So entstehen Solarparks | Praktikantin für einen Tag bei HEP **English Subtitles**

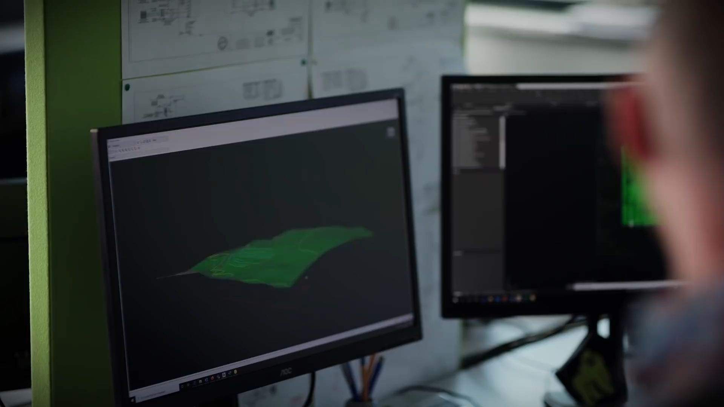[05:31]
Und Step 2 wäre dann, dass wir auf diesem dynamischen Gelände die Solaranlage platzieren. Das würde jetzt mein Kollege einfach mal kurz machen. Das sieht man dann in dem anderen Bildschirm.
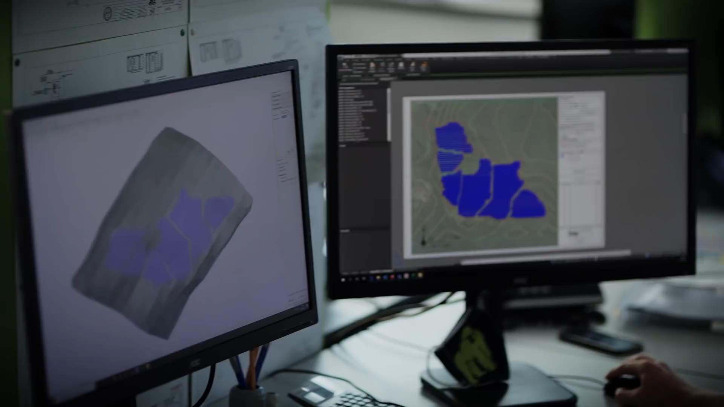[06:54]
Und da sieht man schon, da ist mit Gelände und Solarmodulen ist das dann in diesem Konstruktionsbereich drin. Und jetzt kann man eben auch eine Verschattungsanalyse vornehmen.